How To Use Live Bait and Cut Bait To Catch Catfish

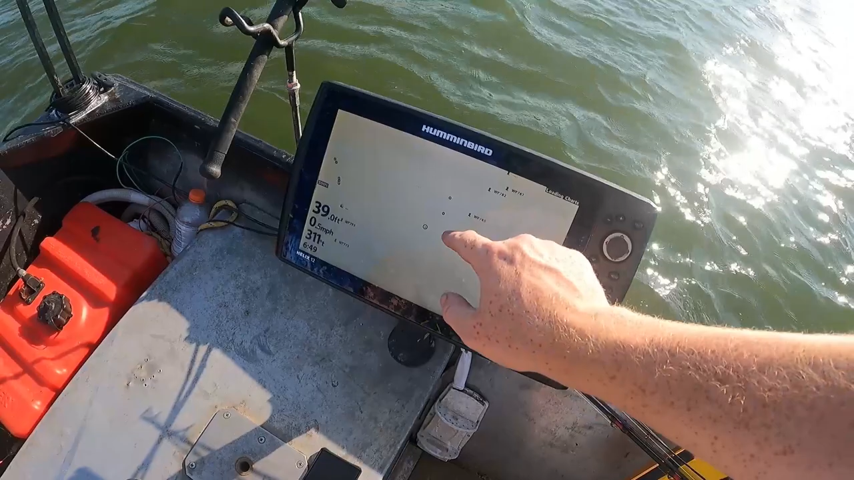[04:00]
and then we're gonna start hitting the mouth of these creeks as we come down.
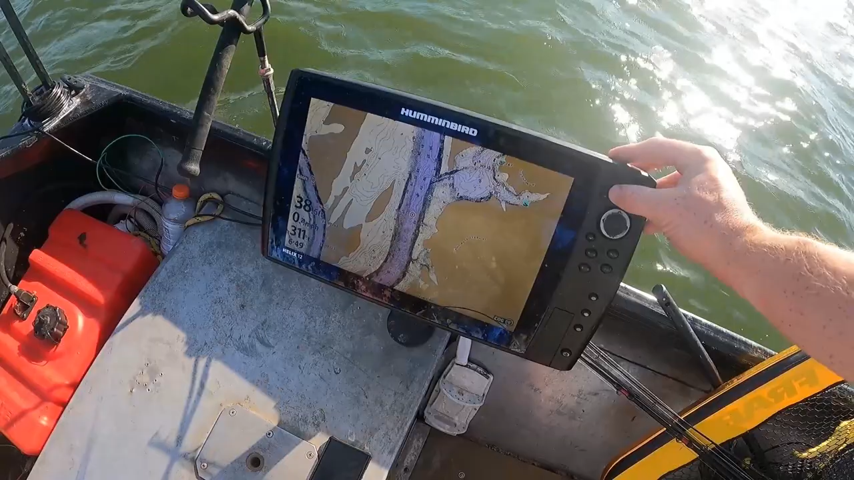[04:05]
We're trying to pick up the catfish that moved off the spawn or are moving onto it, and we're just out here in the main channel drifting in the current. This is a good way to pick up a lot of numbers of fish this time of the year. And a few big fish, we'll see.
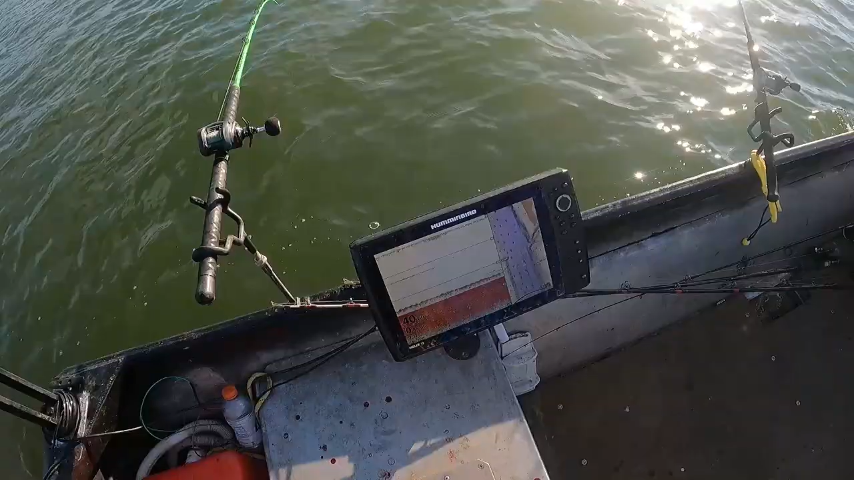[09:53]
You can see this hard red return right here. That's our weights going up and down. I kind of angled the boat a little bit different way, so the transducers therefore angled when I walked over here because my boat's small, but that's our weights.
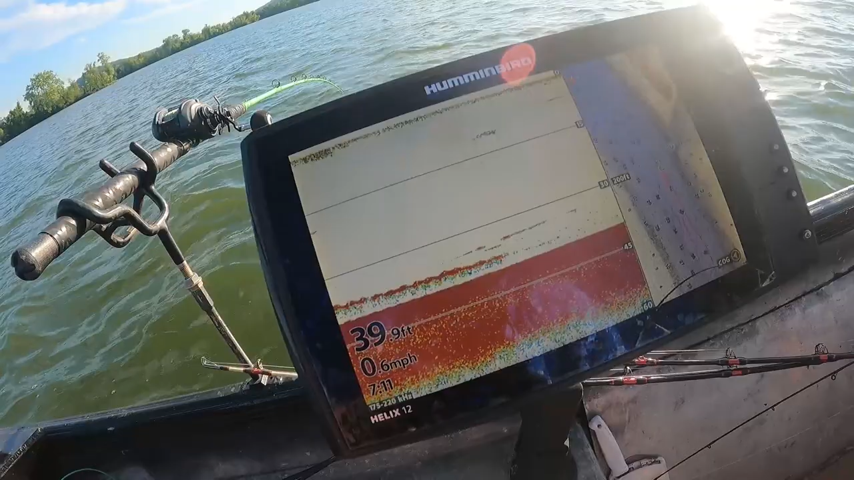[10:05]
On screen: depth 39.9 ft
That's the depth it's at. What's a pirate's favorite fish? What's that, John? A gar.
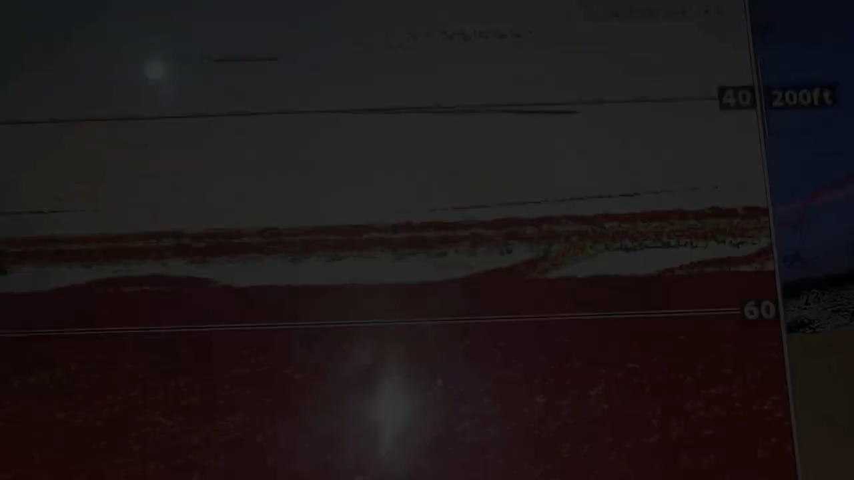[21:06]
Just had a fish come up off the bottom, a couple of them, and look at our baits right here. You can see them coming up and looking straight at them.